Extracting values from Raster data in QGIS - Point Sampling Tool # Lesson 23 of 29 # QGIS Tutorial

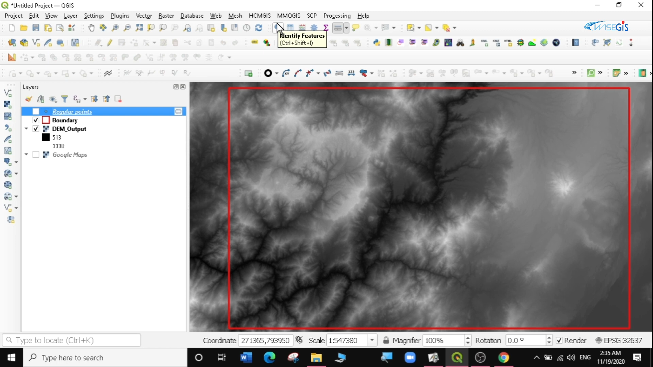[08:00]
is a dm data to just look at the kind of values that are within this area you can just select the select feature then you can just click on on any any area normally and you can see it it's